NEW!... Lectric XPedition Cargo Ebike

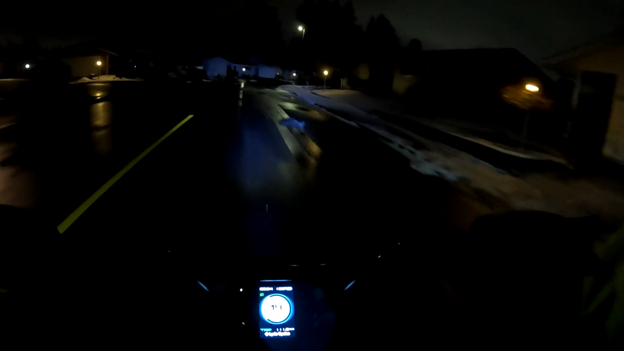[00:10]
and welcome back to the channel on this video I'm riding the blur graffiti and we're riding right now in some a mix of rain and snow or wet snow temperature is 35 degrees and with a little bit of wind it's making it feel like
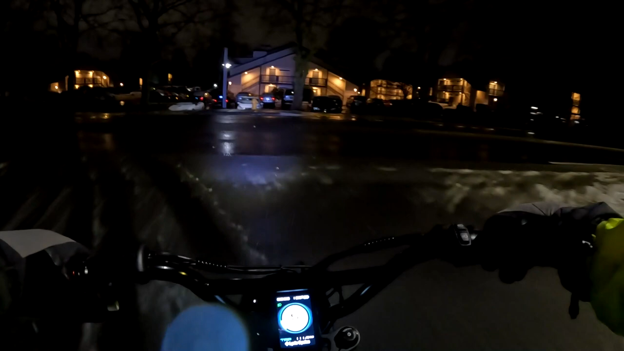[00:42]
uh 27 so that's where we're at here as it's a little bit slick out here i can feel it on my shoes
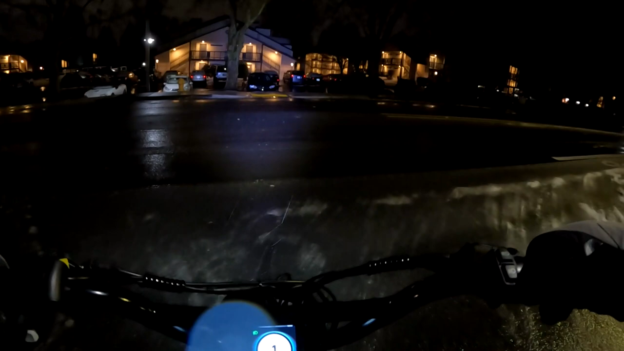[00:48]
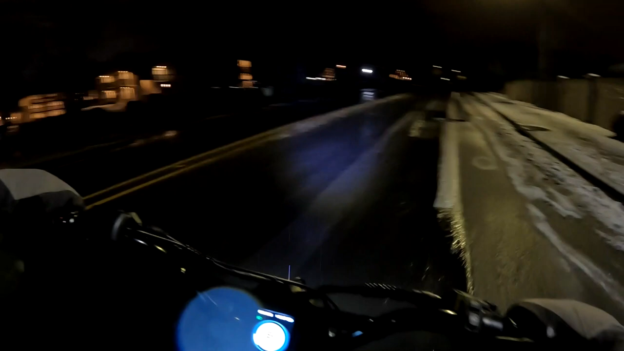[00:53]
i'm just gonna kind of stick to the main road here as opposed to the bike lane i think
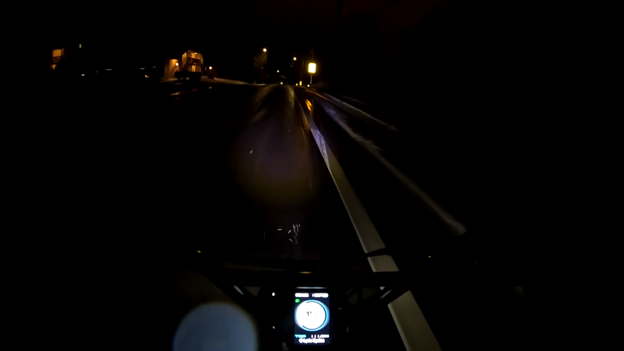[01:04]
definitely looks slick out here this morning i'm out here at about 20 after 5 in the morning on sunday morning yeah the road still looks a little uh not great just taking it easy here but on this video i want to talk about a new bike that's out